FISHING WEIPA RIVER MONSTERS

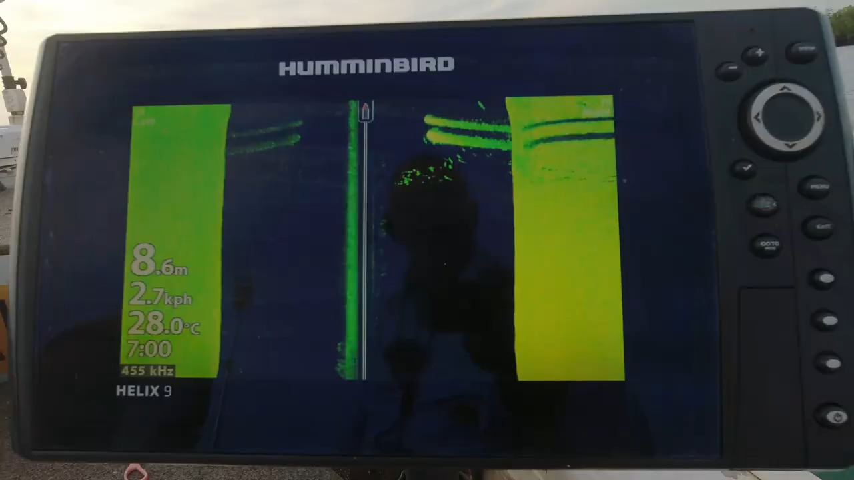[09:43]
On screen: depth 8.6 m, water 28.0°C, speed 2.7 km/h
I drive past all the beacons and with my side scanner, I have a look to see what fish are down there.
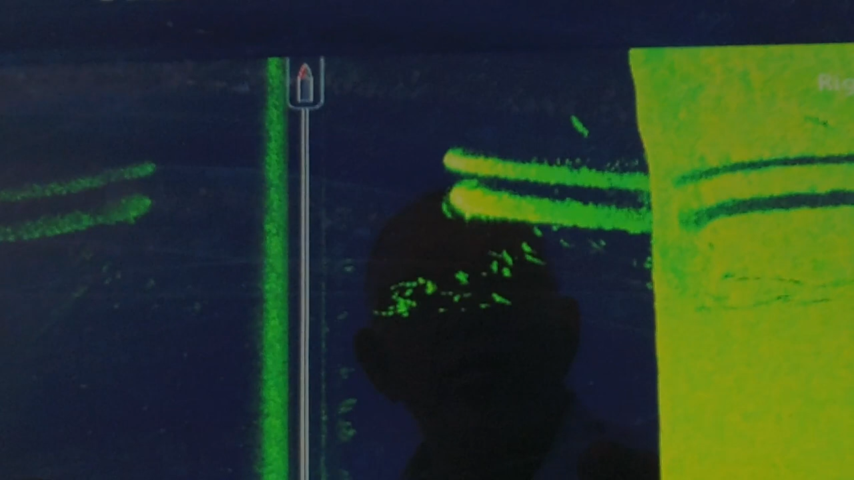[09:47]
And a couple of the beacons I've caught up to, it's got no fish on them. No bait, no fish or anything.